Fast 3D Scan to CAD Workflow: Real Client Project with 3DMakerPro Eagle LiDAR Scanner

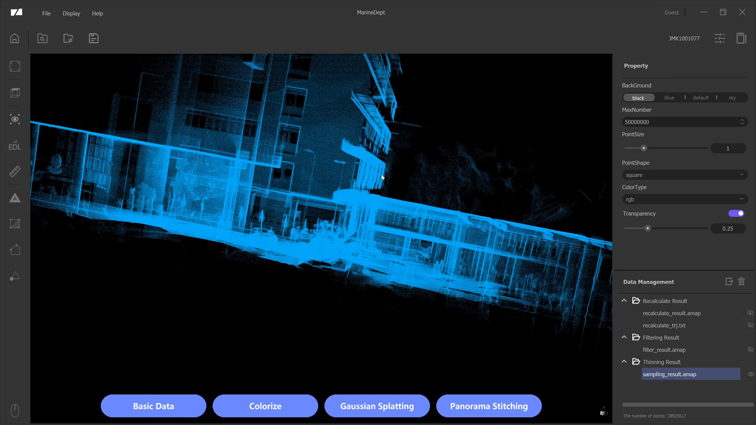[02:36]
and next I'm going to move to the colorized by cloud okay the color
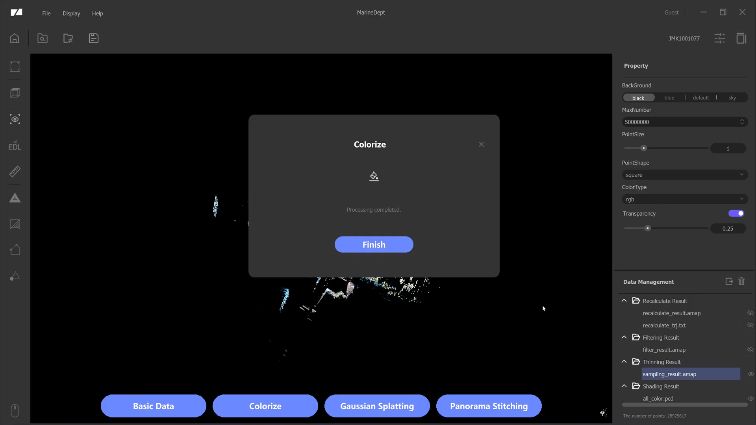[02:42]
by cloud takes six minutes to process two minutes faster than a non-color version so let
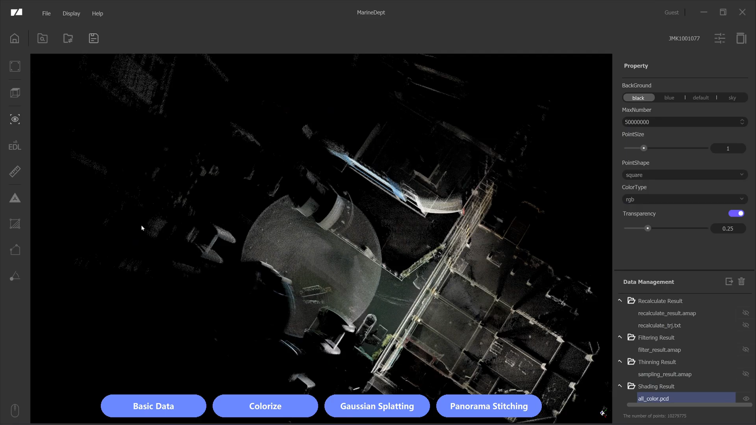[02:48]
me check the trajectories this is the trajectories which is very close
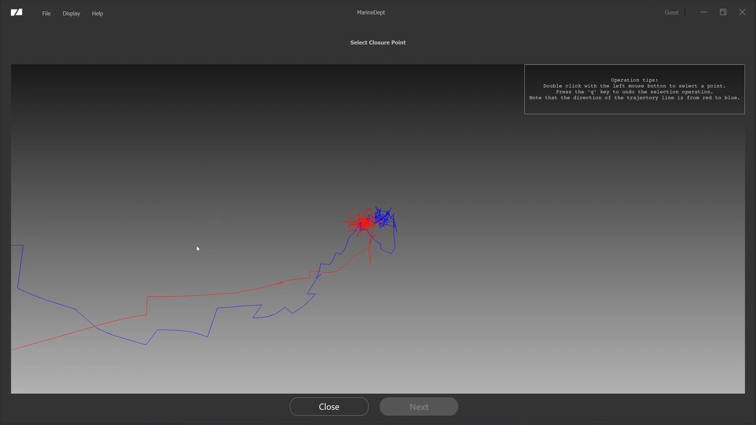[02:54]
let me check the first frame and the last frame frame this is the floor that I I place the scanner on you can see that the green and the late color match I don't think there is any drifting in the rotation and translation
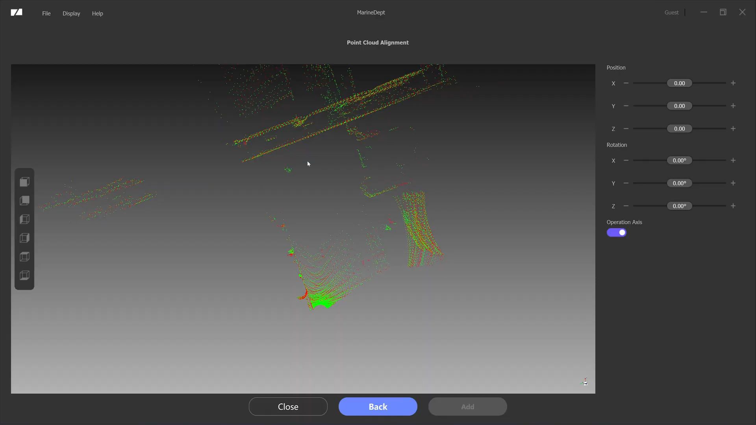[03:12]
okay this is cloud compare and I will drop the non-color version of the file name will be called process result and the file type is
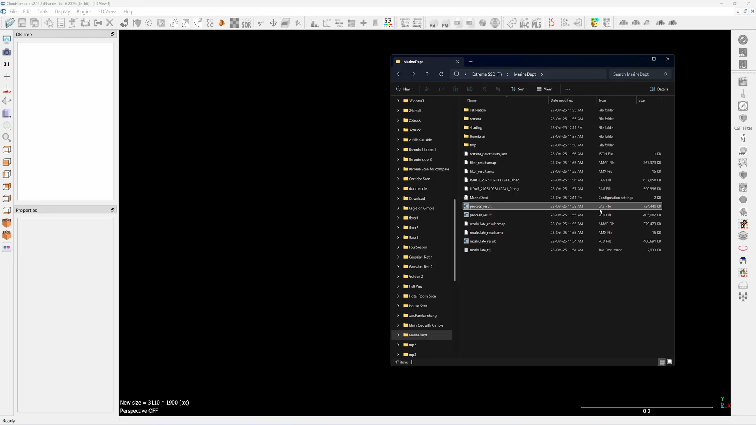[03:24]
las file format the non-color version of the point cloud is suitable for doing
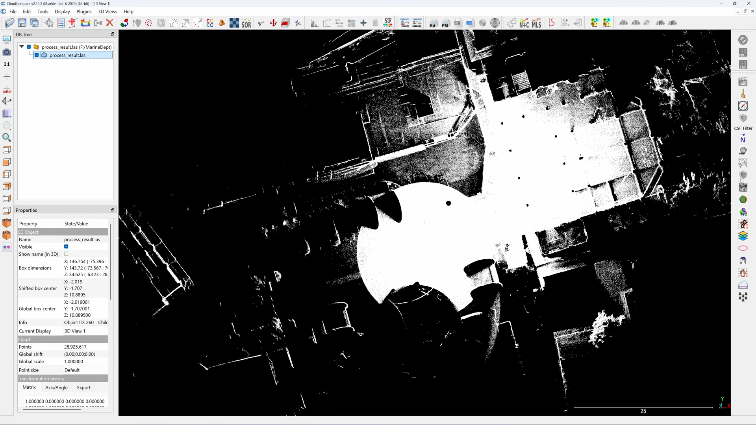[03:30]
the reverse engineering for the eco it will have less noise and higher
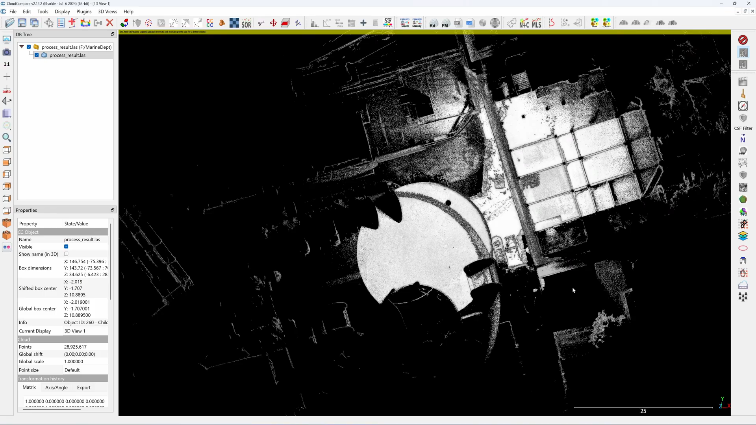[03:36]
point cloud density and when comparing with the color one this is the color version drag
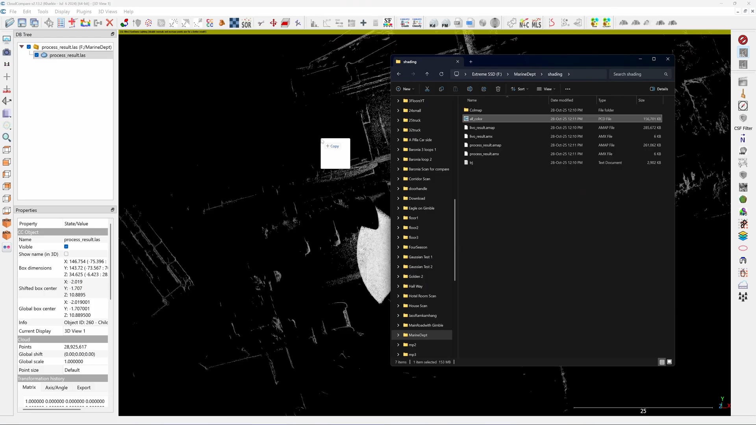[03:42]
and drop here okay you can turn on and off color version it has lower density of the point cloud and higher noise I will use the color version for presentation purpose only
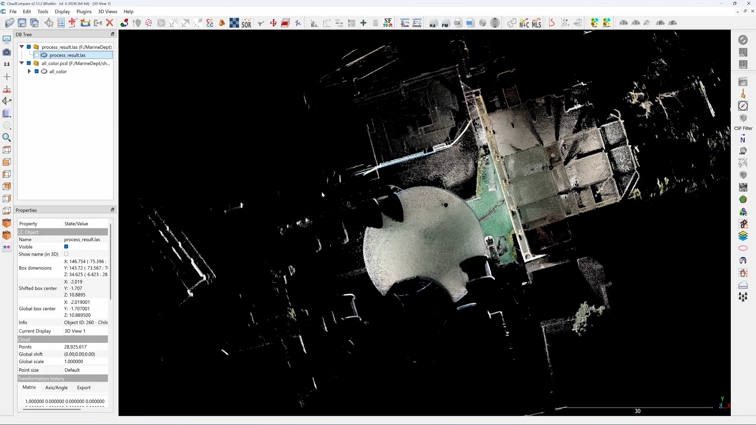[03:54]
for the non-color version I'm going to use it for reverse engineering for the non-color
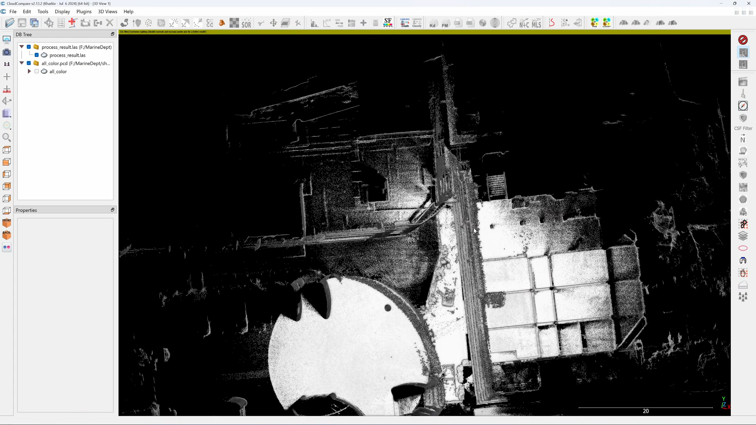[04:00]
version i have 28 million point clouds and for the color version i have 10
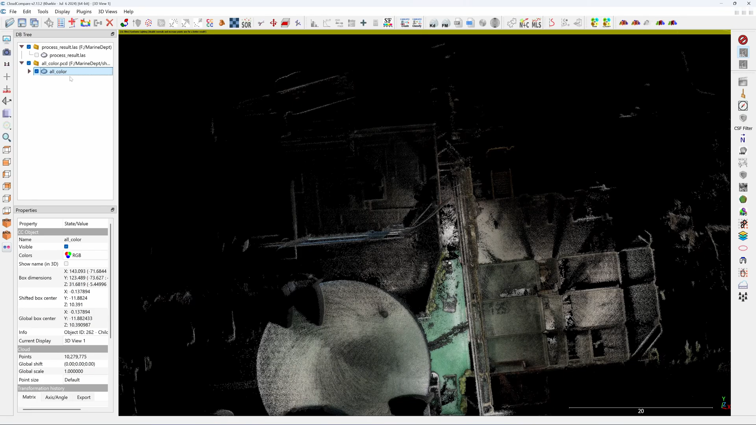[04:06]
million point cloud which is half the number of the non-color version okay next i'm going to crop
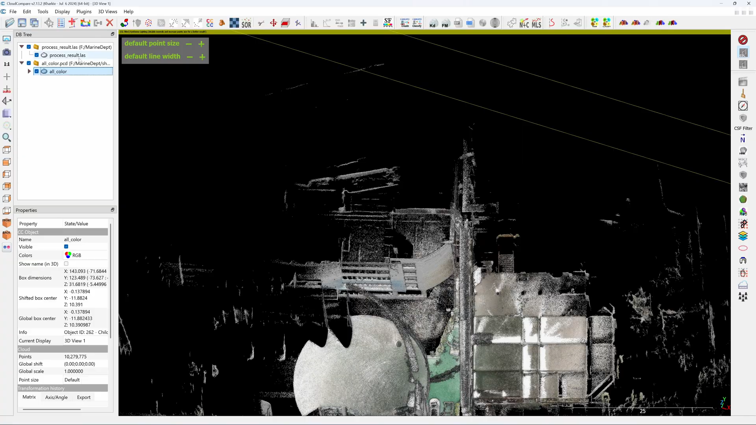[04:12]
both point cloud together so it has you have a xproximate the same size
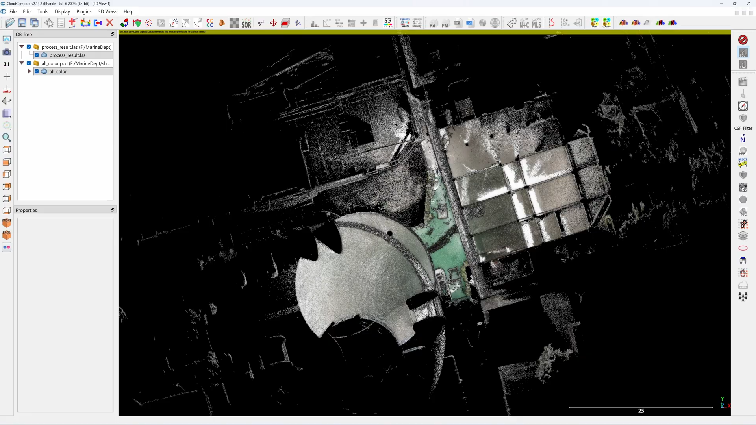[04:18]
of the area let me using the scissor tool to crop it then
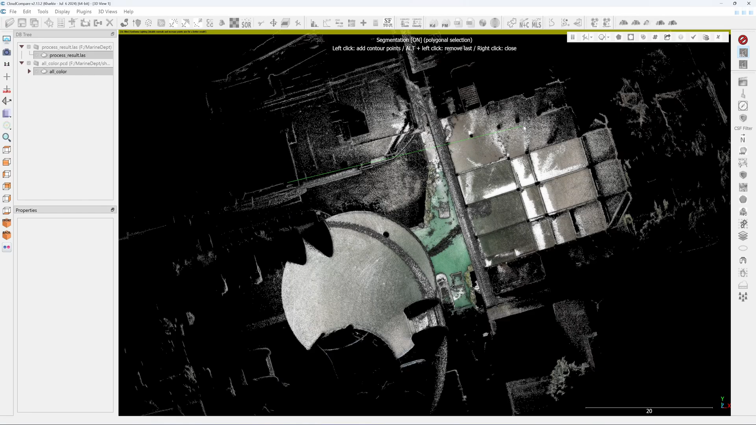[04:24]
i go from here to here click here segment in and delete the last of the data and next i'm going to cut some of the floor out i'm going to use segment out click on delete so now the color
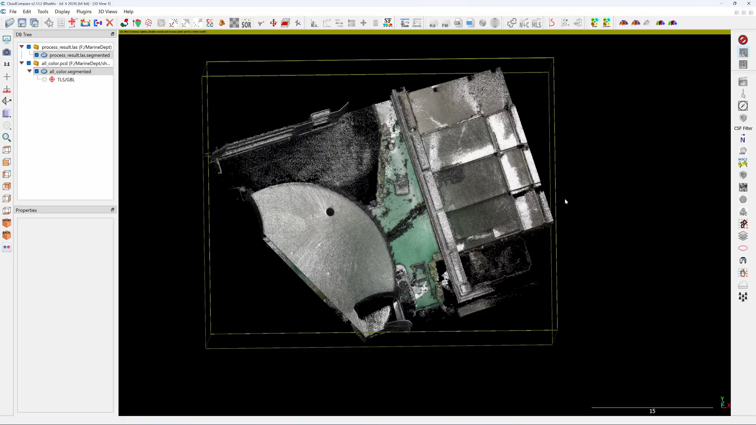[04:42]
and the non-color version we have the same area next i'm going to check the
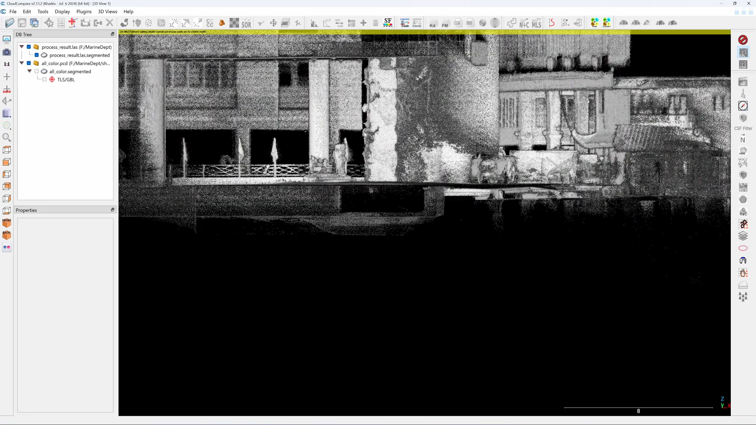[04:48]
alignment of the scans if you check here the column is in the vertical position
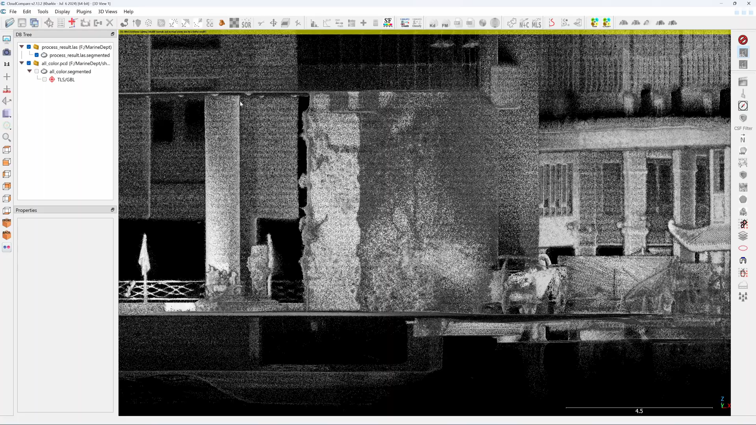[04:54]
i try to align it to the edge of my monitor and the floor the floor is level
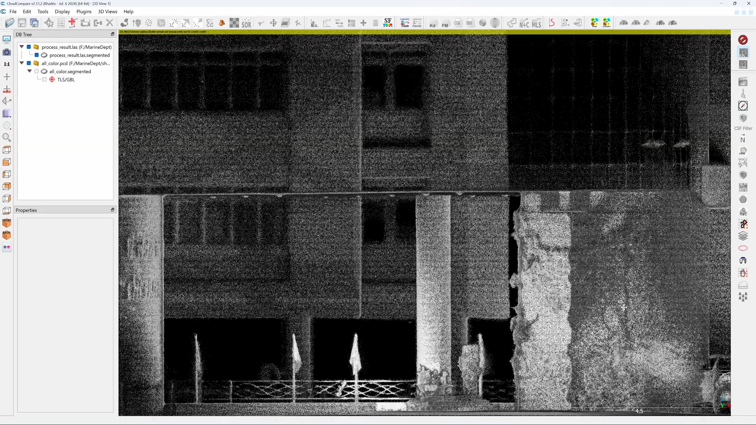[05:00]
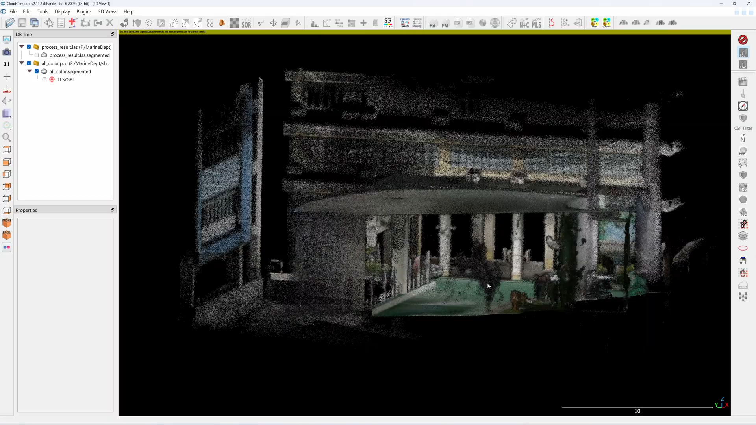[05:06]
next i'm going to clean up the the ghosting from the pedestrian movement click on here click
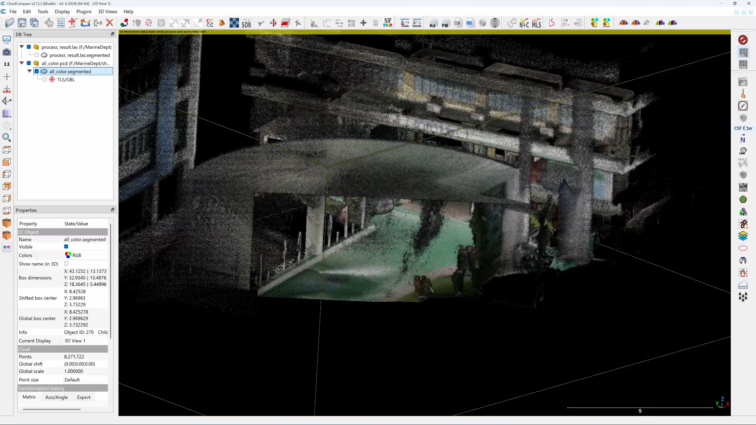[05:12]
on the bloom stick okay and next i'm going to position the bloom stick
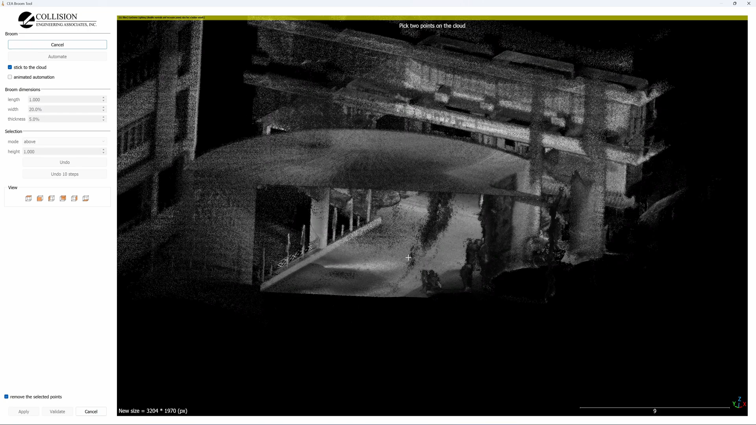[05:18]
and use the height to 1.8 meters because the human height is
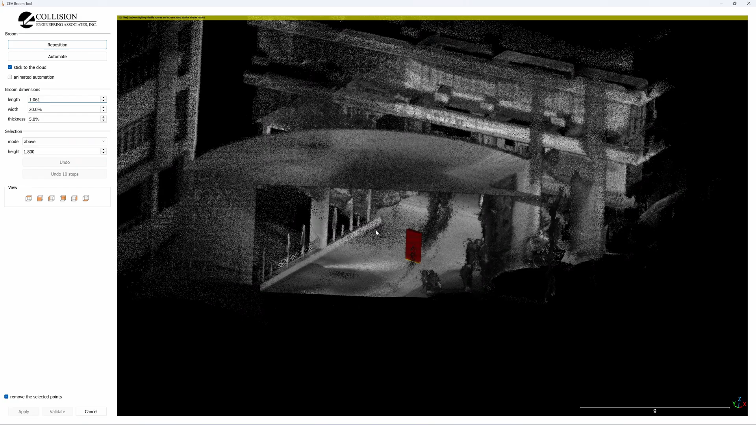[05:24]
somewhere around 1.8 and then i drag see all the lead color will be erased so
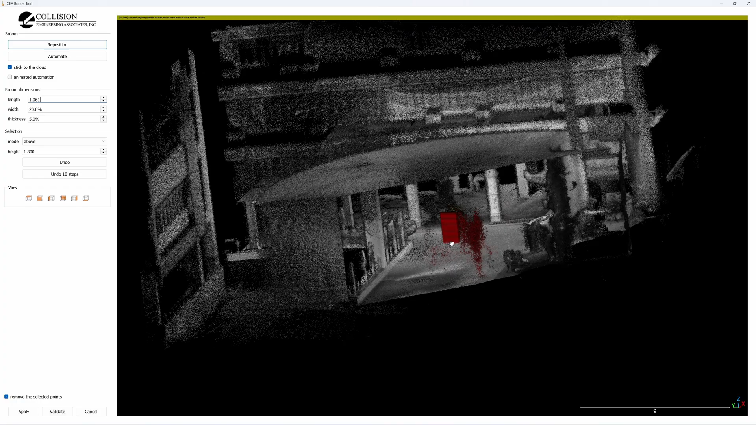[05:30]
all you have to do is just moving the bloom stick uh the shadow is gone let me move it here
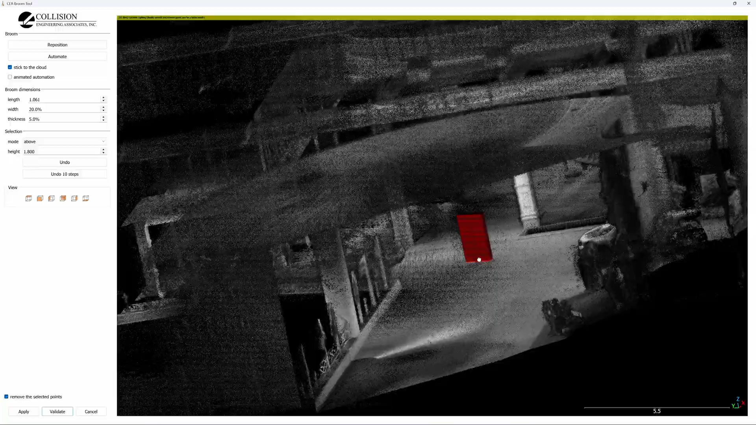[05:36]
apply okay next i can click on
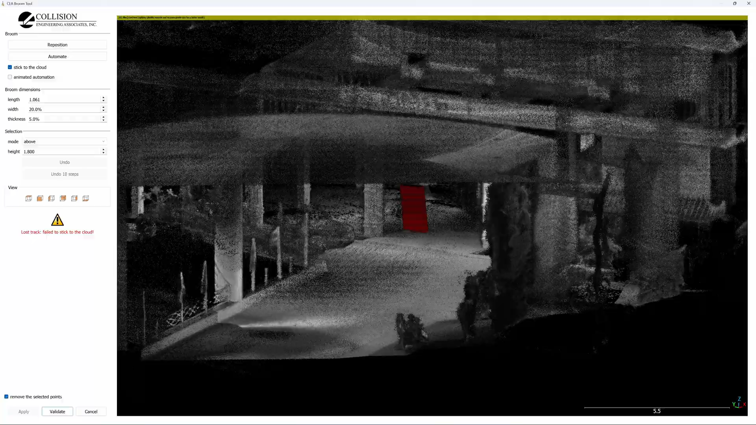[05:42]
validate so now you have a cleaned point cloud without any shadow from the moving object
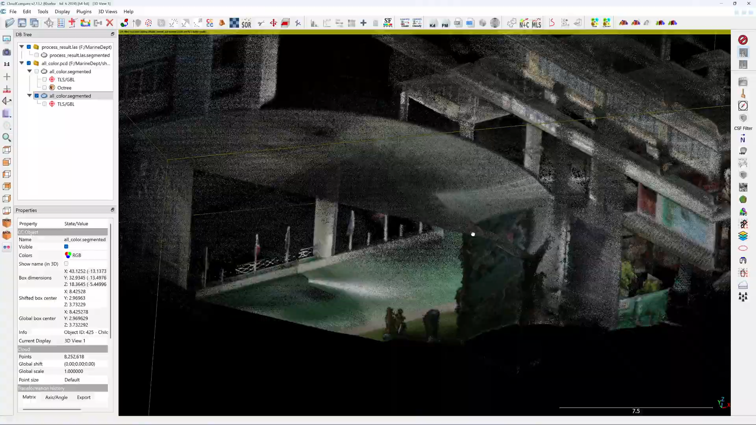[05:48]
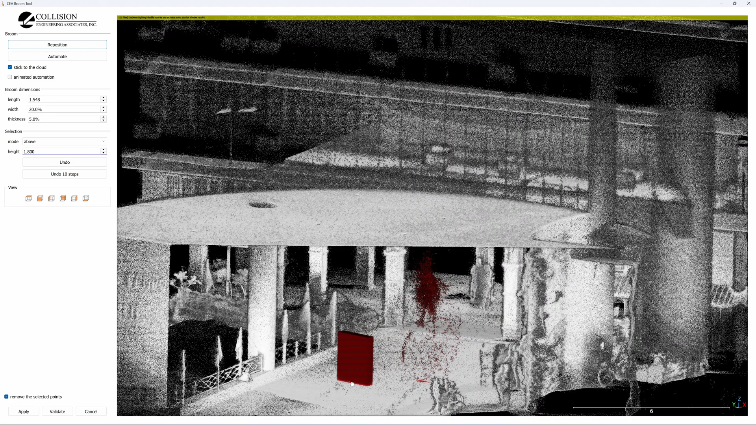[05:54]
okay this is how i clean the ghosting from the moving object that it will detect the floor and
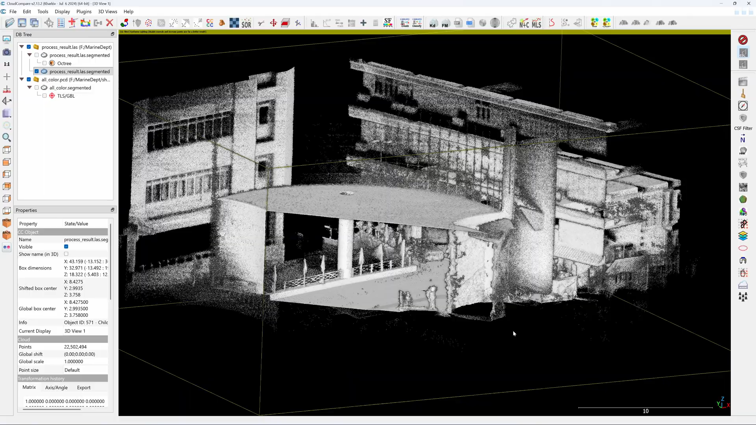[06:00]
clean everything above it okay now i'm going to click on both of the point cloud i'm going
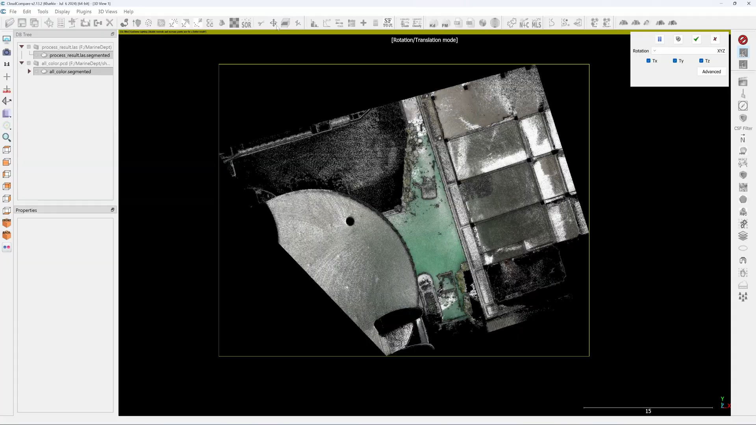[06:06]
to align it to the x-axis by rotating it along the c-axis like
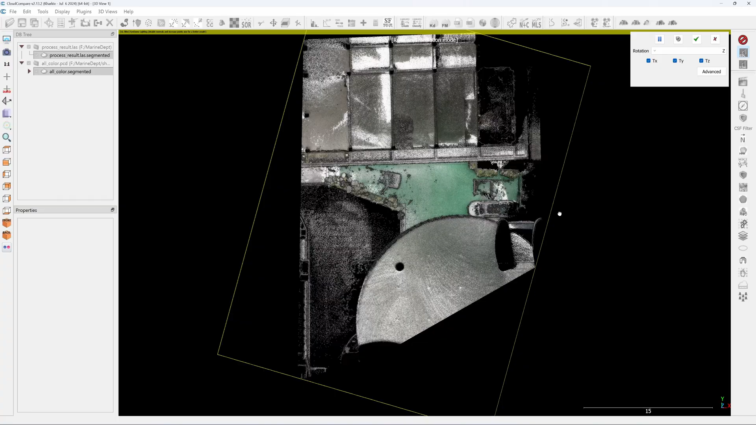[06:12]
this here click on the check mark now the building is aligned